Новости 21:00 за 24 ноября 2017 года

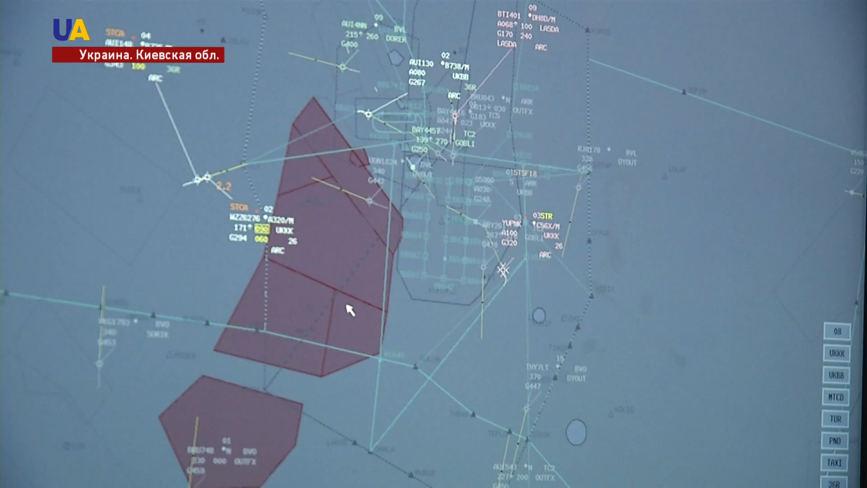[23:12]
Сейчас мы полностью здесь увидим карту Украины со всеми пролетающими над ней самолетами.
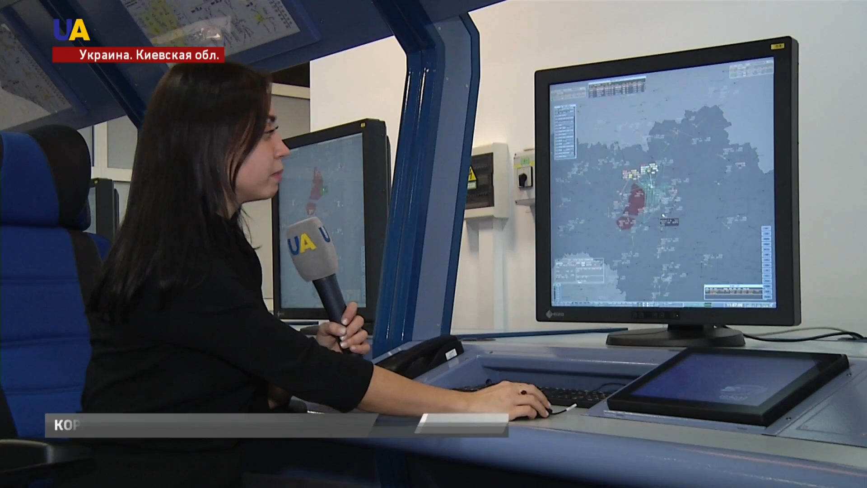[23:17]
А сейчас мы приблизимся к двум взлетно-посадочным полосам аэропорта Борисполь. Вот они.
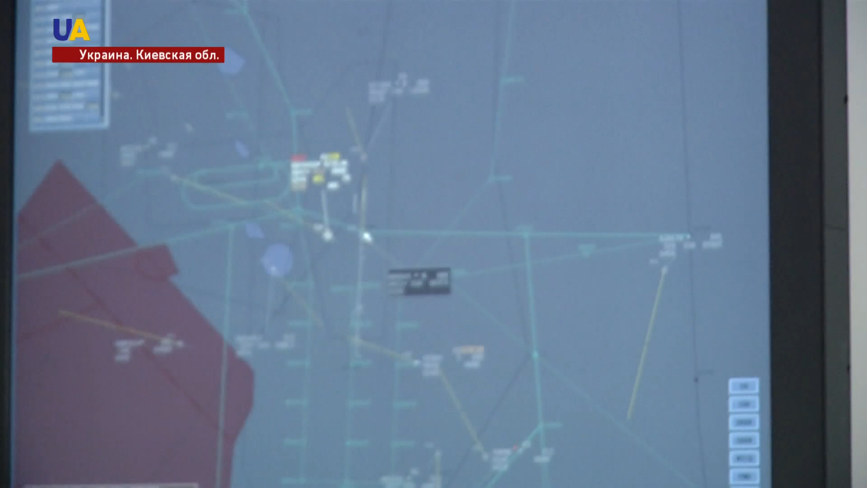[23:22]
Такими вот зелеными линиями диспетчер выстраивает пилоту траекторию движения и траекторию посадки.
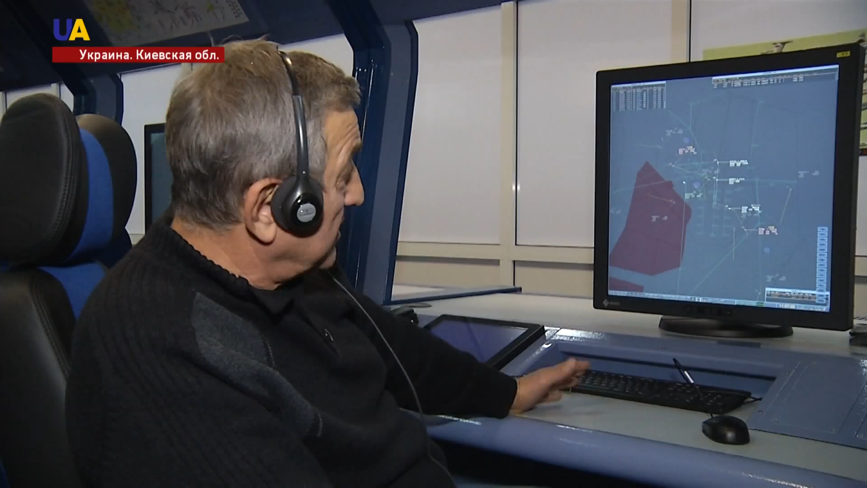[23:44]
До этого диспетчеры тренировались на тренажерах устаревшей системы.
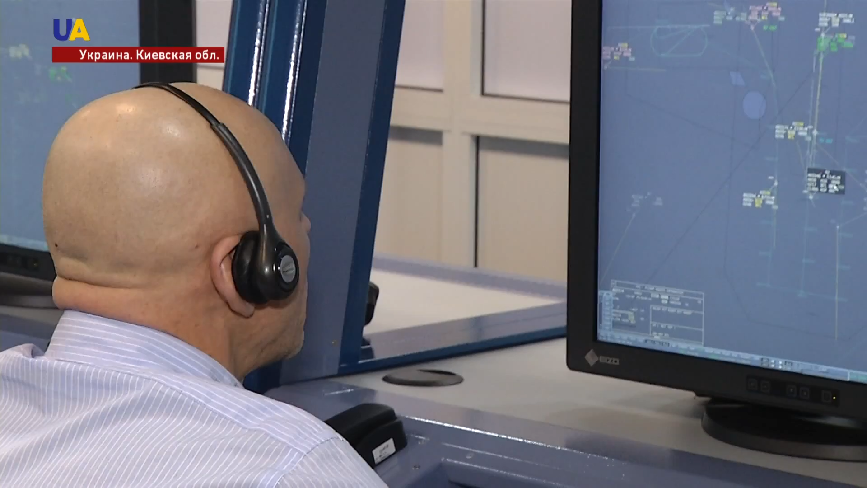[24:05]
Это было неэффективно, рассказывает директор Украина Руха Дмитрий Бабичук.